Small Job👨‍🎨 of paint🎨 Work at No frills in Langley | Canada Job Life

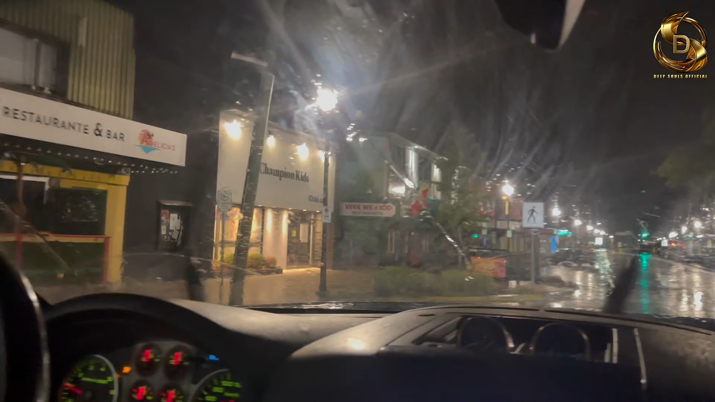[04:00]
यह लेंगलीो के लाकेड निर्दाशाशन के टाम। सीनिक भी है कोई शीशे थोड़े है साफ नीगे वो फॉग जामरी फॉग